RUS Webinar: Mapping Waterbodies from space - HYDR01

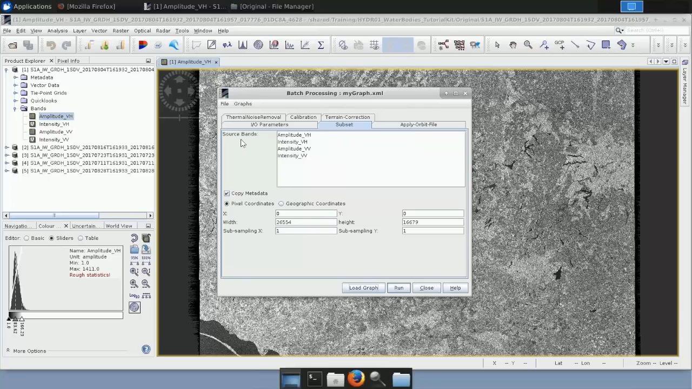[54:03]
the band subset and the spatial subset. So here we will do band subset also, because we will only be using VH polarization, as it offers a better separability for water surfaces.
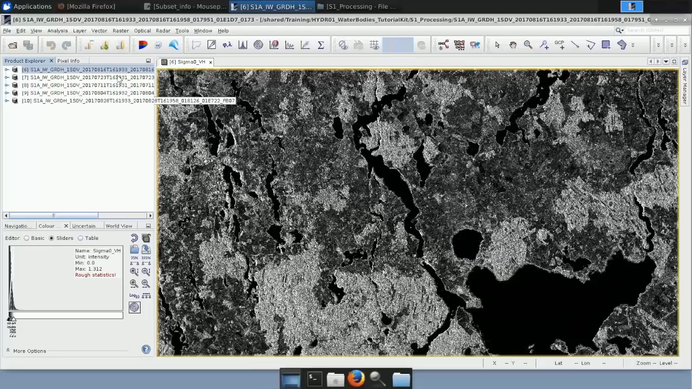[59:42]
So what we want to do in this case, is we do not want to actually apply any speckle filtering because it will cause a degradation of the resolution. We want to create a mean out of these two summer month acquisitions. which will give us much better detail for our thresholding. So first thing we need to do is actually to add all of these products into a single co-registered stack. So to do this, we have to go to RADAR, co-registration, and just click co-registration, and this is the co-registration processor.
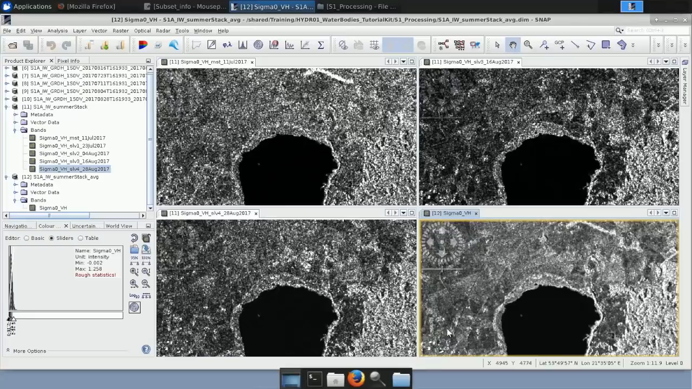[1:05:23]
And we can see that the coastline, for example, is much better defined. At the forest area, you get much more detail in the, or recognizable detail in the product when you do the averaging. Now we have this product. I will close all of these again. And we can actually use this finally, the stack, to apply some sort of thresholding. Generally, we would do the same as we have done with Sentinel-2, so apply sort of a thresholding conditional statement as we have applied to Sentinel-2 and EWI. So how do we actually find out what is a good threshold here?
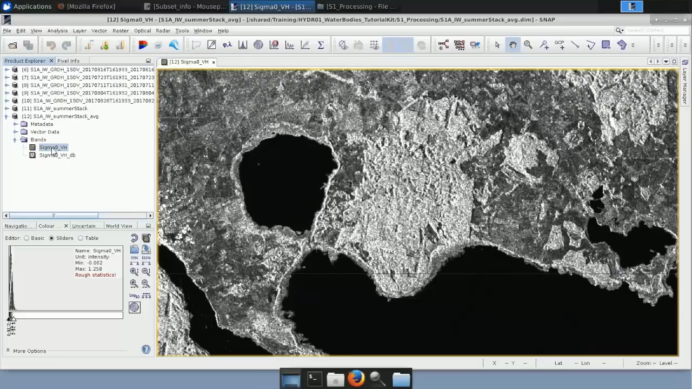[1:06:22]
we can convert our band from linear to decibel or to logarithmic scale, which will give us much better separability. So let's click yes, create a new band. Let's open this new band. You can see also visually, the water bodies are much more enhanced in our view,
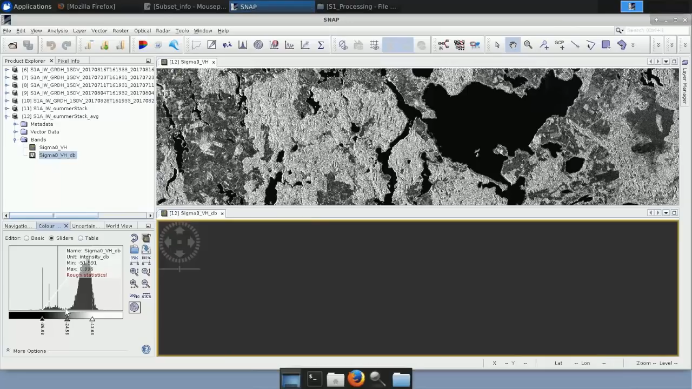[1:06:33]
and we can also see that our histogram sort of now seems to have two peaks when converted to the logarithmic scale. So we have this little peak which corresponds to water bodies, and then we have this higher peak which corresponds to the land areas.